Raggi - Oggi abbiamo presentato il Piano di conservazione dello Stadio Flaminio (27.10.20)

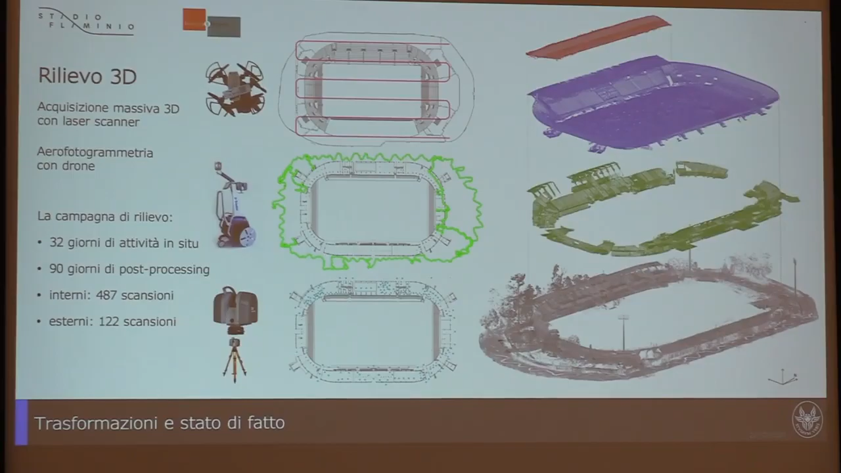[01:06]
perché abbiamo visto che avete lavorato con i droni, con l'H-beam, quindi avete lavorato con tutta una serie di strumenti estremamente moderni